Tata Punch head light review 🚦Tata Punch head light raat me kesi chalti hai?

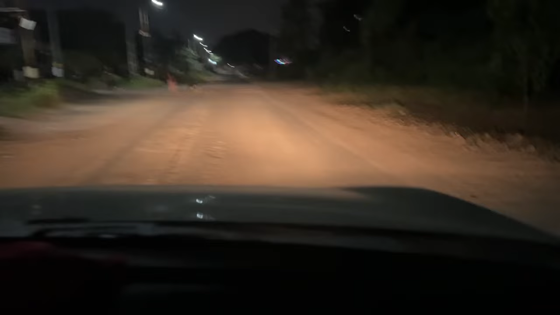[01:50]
और हाइवे में आप जैसे देख पा रहा है कि विजिबिल्टी काफी ज्यादा दूर तक की बड़ी आसानी से यहां पर दिखाए दे रही है ठीक है इसी तरह चलते हैं भाई
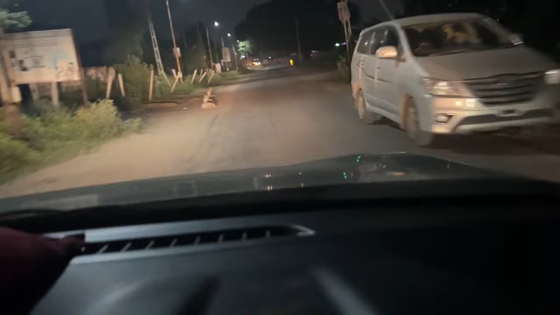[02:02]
आगे की और सडकों पे भाई मत भाग मत भागया रहा है ठीक भाई
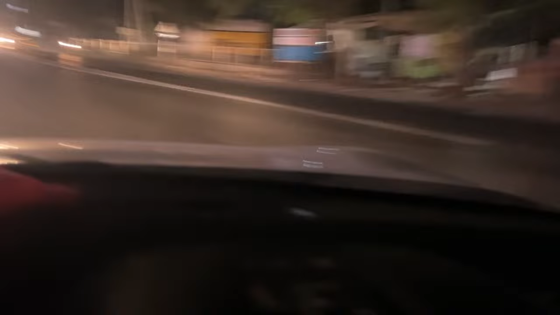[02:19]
तो यहां से हम आ गए अपनी में रोड पे और जैसे कि अब देख पा रहे हैं उबर हैड
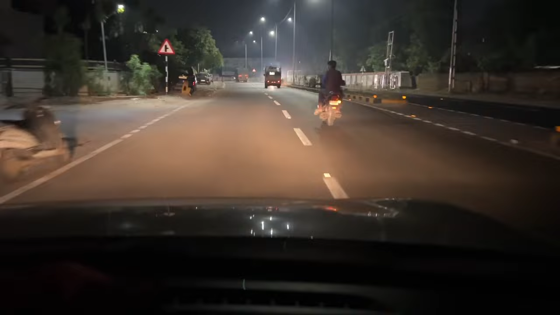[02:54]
ही आसानी से यह पर देख पा रहे है अब
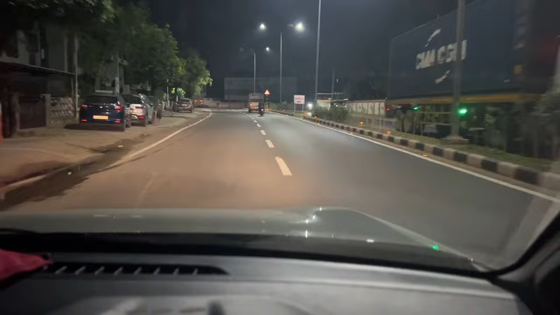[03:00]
जो कि यहां पर इतनी सारी लाइट्स हैं तो इतना जादा तो यहां पर नहीं पता चलेगा आगे � लेजिए और भी प्रहानक से सड़के आएंगी वहां पर मैं आपको दिखाने की कोशिश करता हूं कि वाई कैसी कैसी इसकी लाइट्स हैं
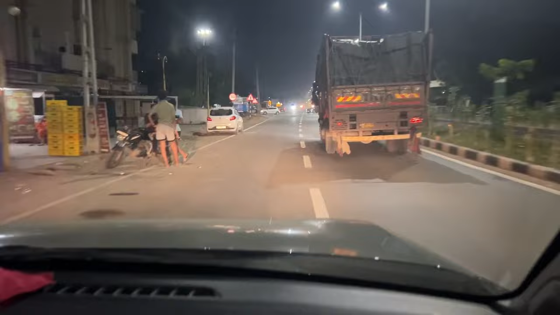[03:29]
आज कले लेडी को अतरा जादा ही प्रचलन हो गया है चो आखो को अंधा तक कर दीती है
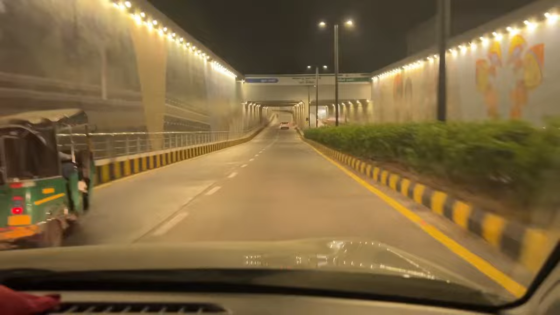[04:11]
कि वैसे ऐसी सड़कों पे तो यह गाड़ी की हैडलाइट के असाथ किसी भी गाड़ी के अपको पता ही नहीं चलेगी क्योंकि वैसे ही आप देखेंगे इतना चमक-चौन अपनी आराम से